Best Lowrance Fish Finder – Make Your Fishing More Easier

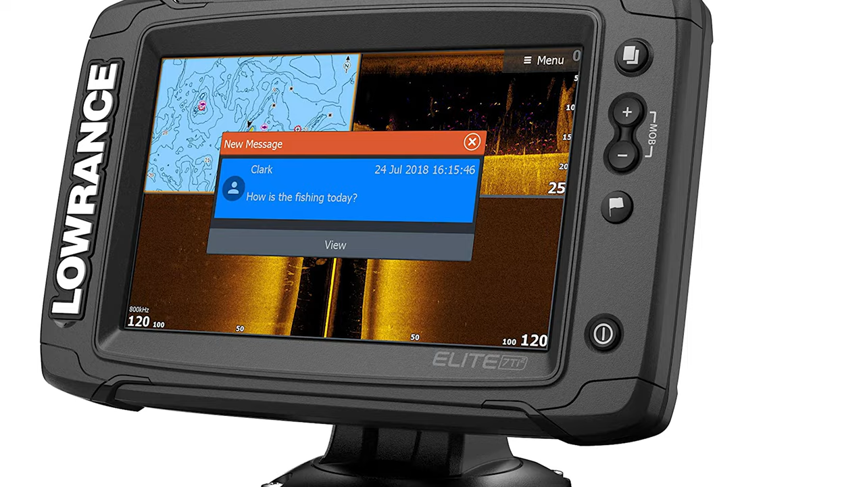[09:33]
sonar with side scan and down scan this fish finder also comes
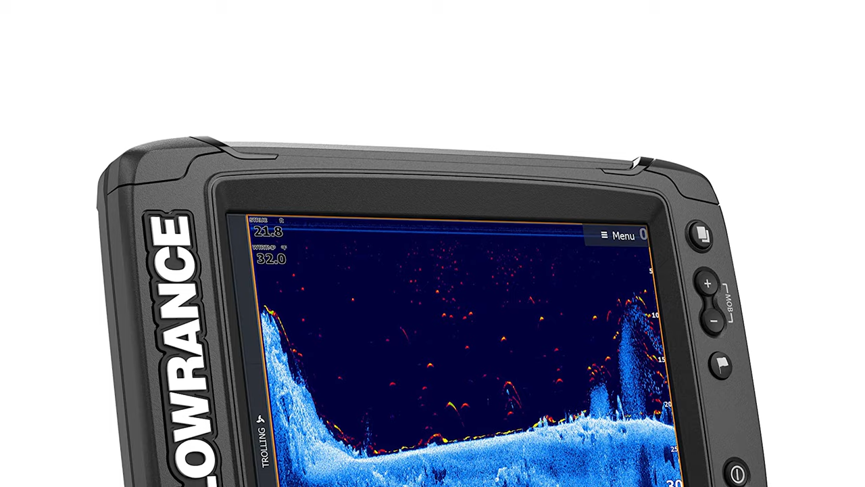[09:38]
with a pre-loaded high detail mapping that features 4 000 lakes with one foot contours
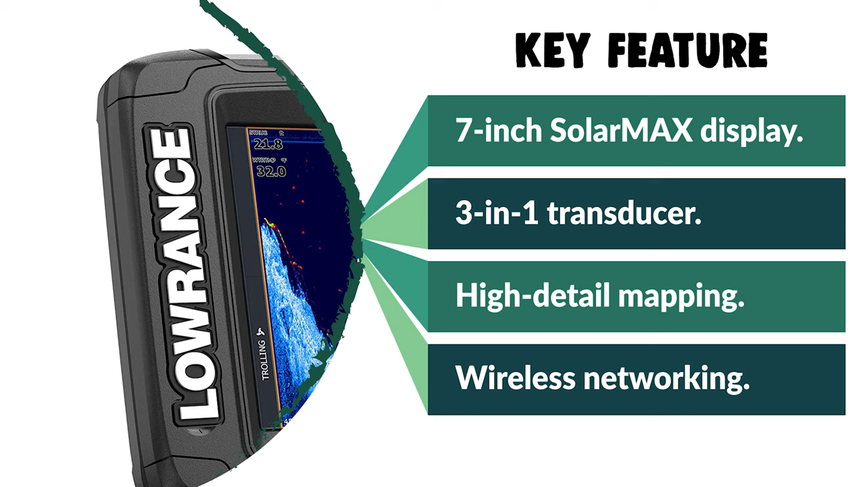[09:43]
narrow your search for productive water easily locating fish holding structures like ledges drop-offs and cover before we get to the best of the bunch let's look at the runner-up for today's video
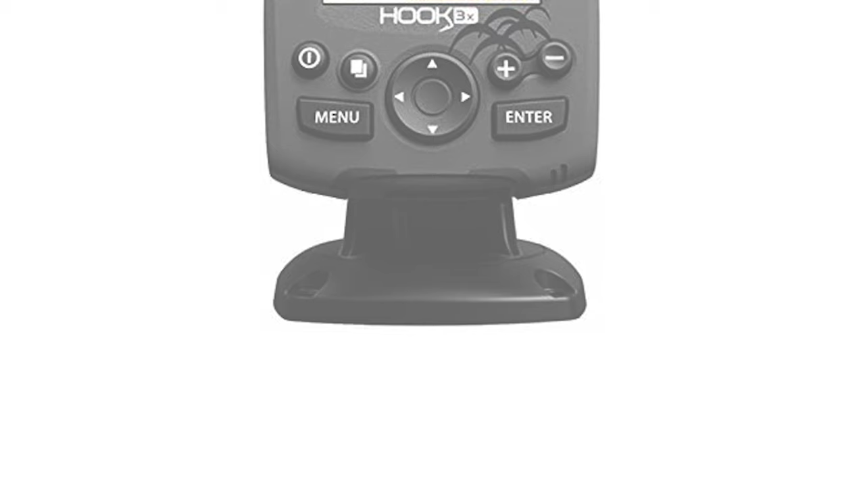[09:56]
number two
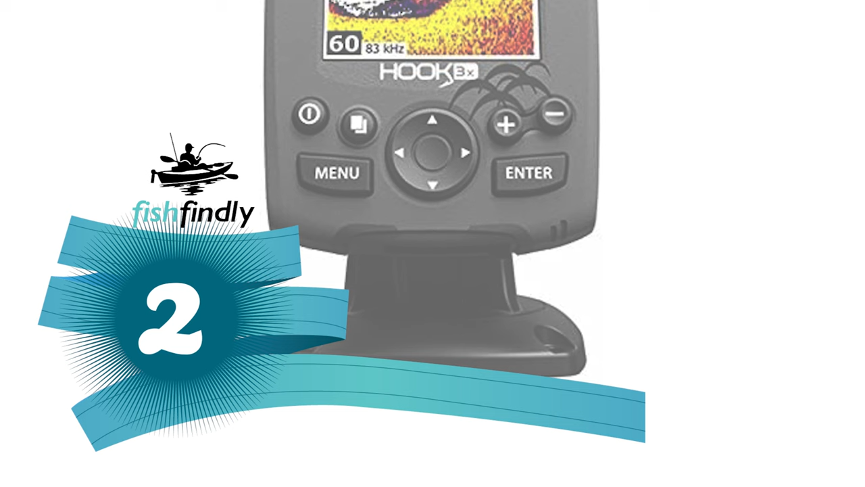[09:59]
lawrence fish finder the lawrence fish finder features a
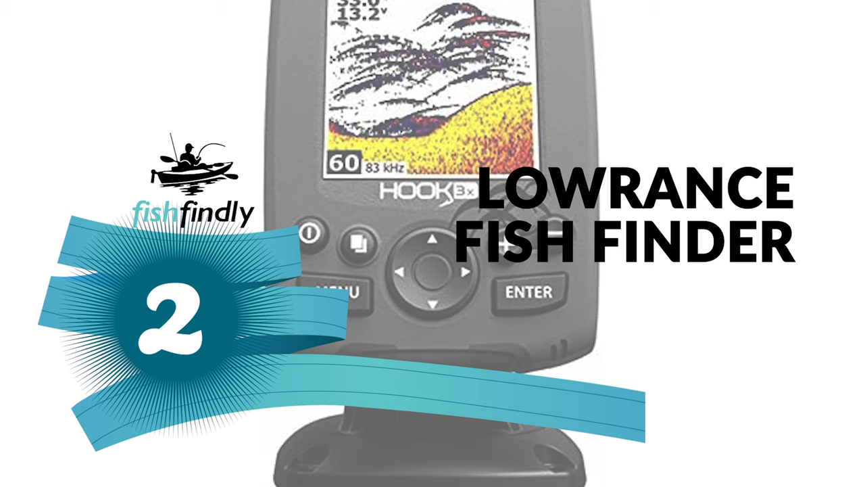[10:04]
3.5 inches led backlit color display that's easy to see in full sunlight and
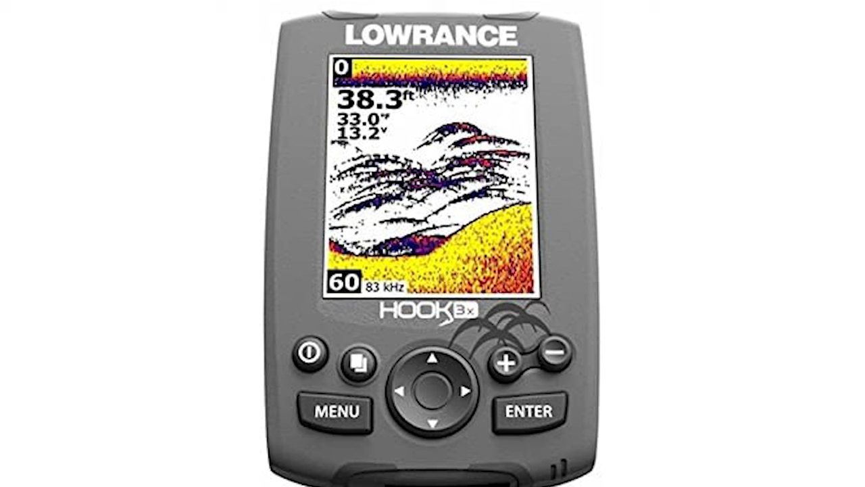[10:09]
On screen: depth 38.3 ft
from wide viewing angles and a broadband sounder it is easily identified with fish
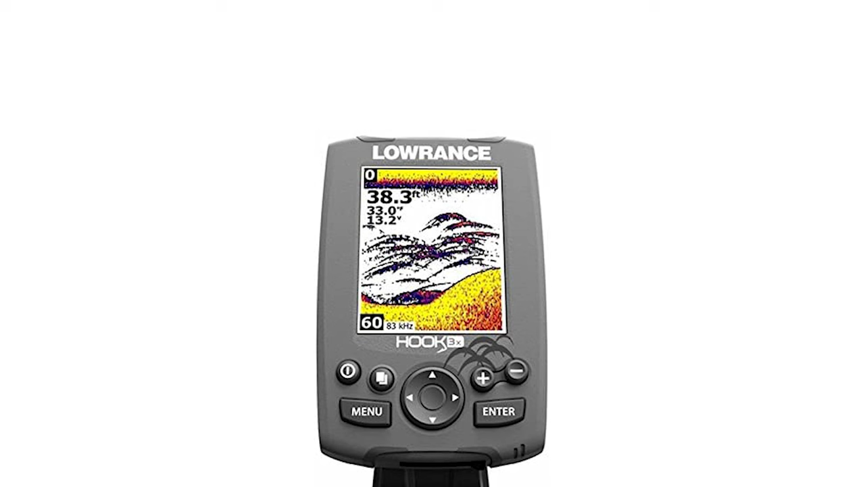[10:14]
On screen: depth 38.3 ft
targets bottom contour structure detail bottom hardness thermoclines and more the dual frequency 83 or 200 kilohertz operation helps maximize the view beneath your boat this 83 kilohertz sonar operation provides up to 60 degrees of conical coverage which is ideal for displaying larger fish arches and searching large areas it has a 200 kilohertz frequency option that provides up to 20 degrees of conical coverage for enhanced fish target separation and lure tracking it is ideal for a vertical drop shotting
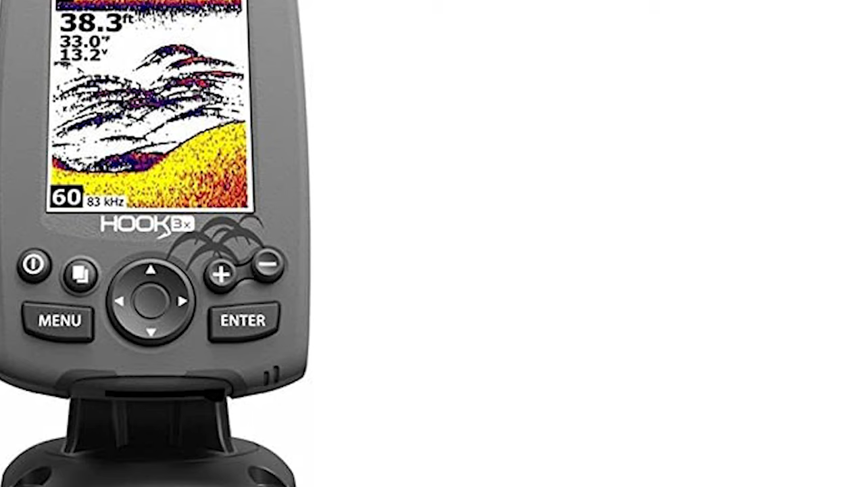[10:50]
On screen: depth 38.3 ft
technique the patented skimmer transducer comes with a built-in water temperature sensor that can track the bottom up to 75 miles per hour fish id displays fish icons instead of
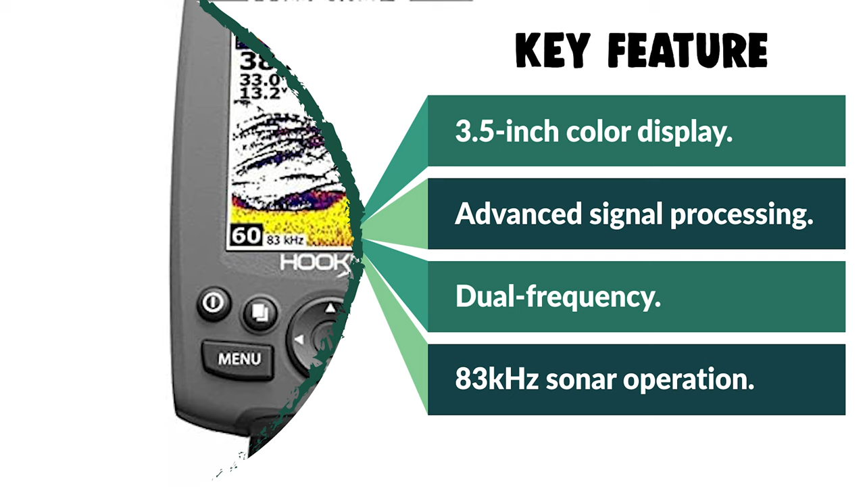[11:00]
fish arches to help identify fish targets and the unit includes track and alarm options
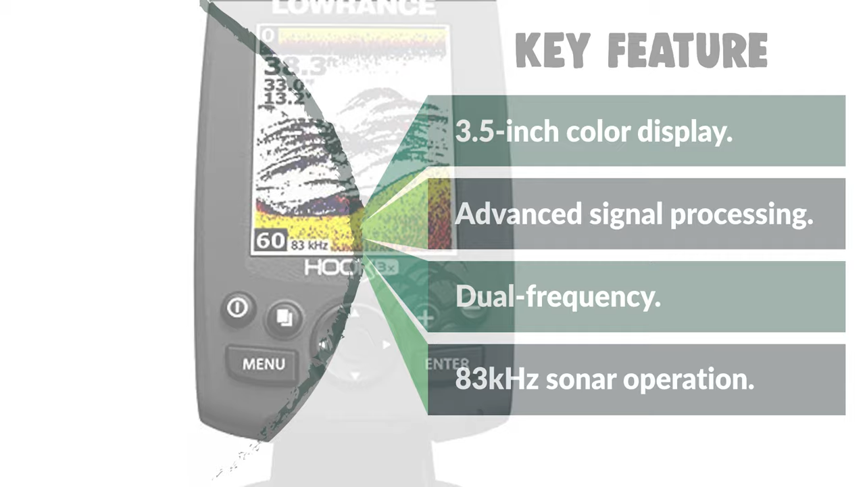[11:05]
from performance to price from design to durability the last product on our list is the best out of all we've reviewed
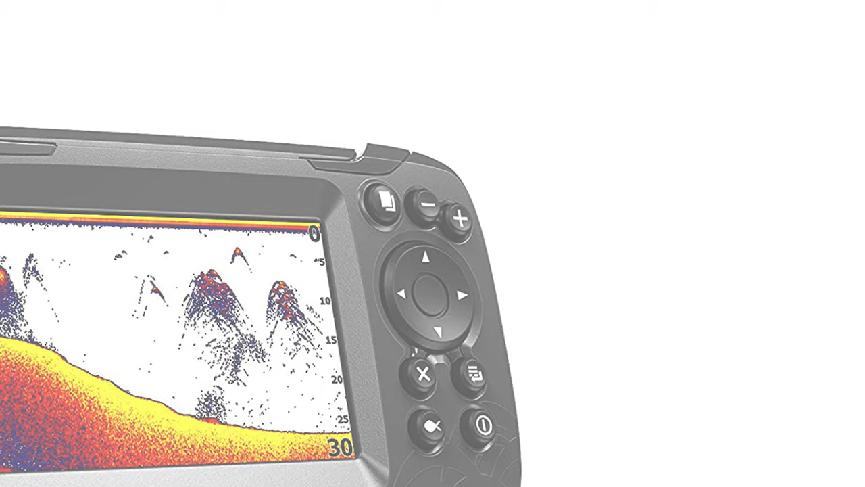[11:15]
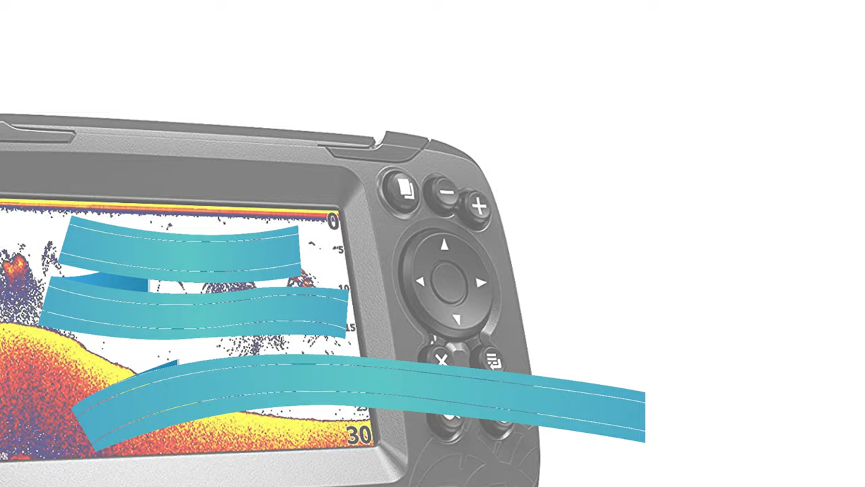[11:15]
number one lawrence skimmer fish finder do you need the best lawrence fish finder for your convenience
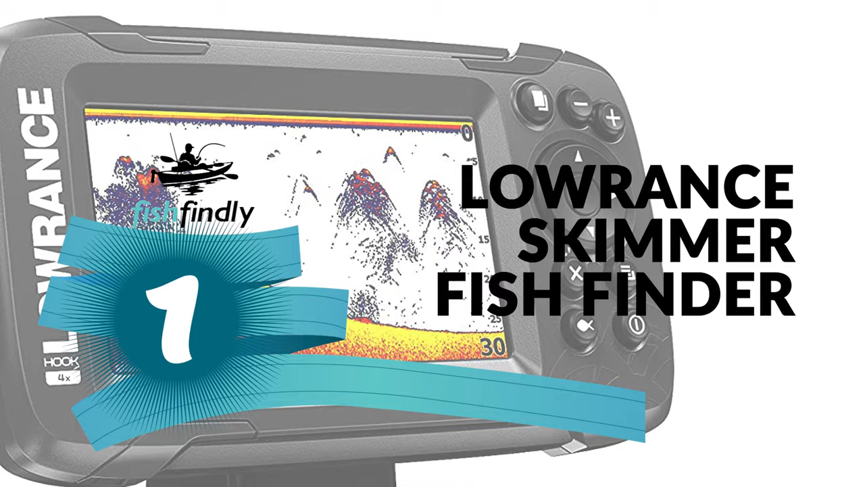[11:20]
no pressure this lawrence skimmer fish finder is the best answer to your concern